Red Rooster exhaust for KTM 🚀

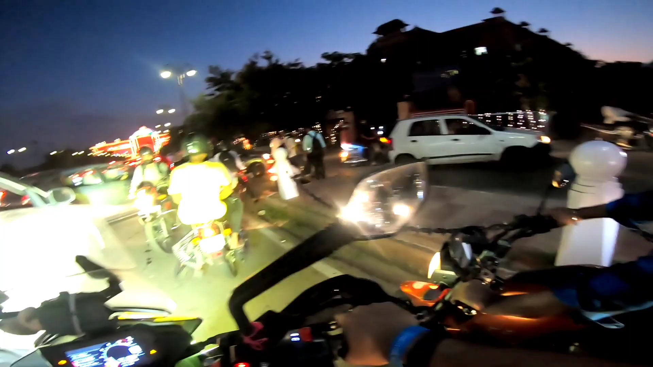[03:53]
ट्राफिक जैम भाई कहां से आरे हो यार इधर से चल जाओ